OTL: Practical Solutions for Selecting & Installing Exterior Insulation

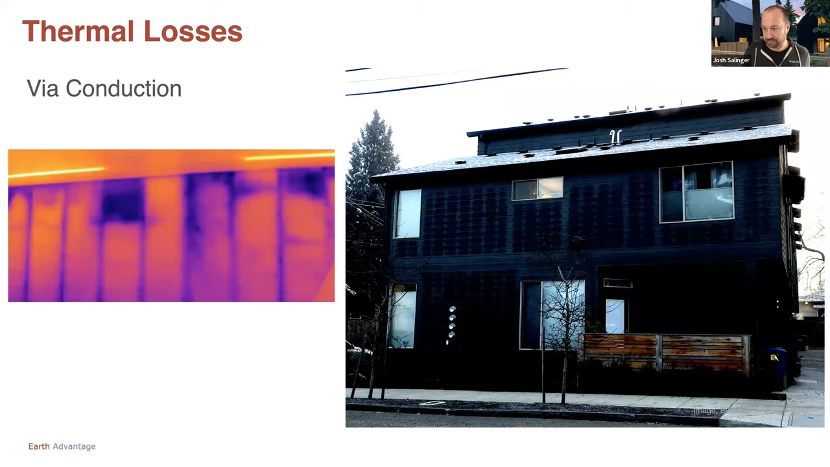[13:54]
where we're seeing that there's missing insulation, we can see every one of those studs there, the top plate. And that's again, just more of that conduction that we're seeing right there. So we'll talk about this exterior rigid insulation on top right here is a graphic of essentially what's happening where you've got your framed stud wall filled full of interior insulation.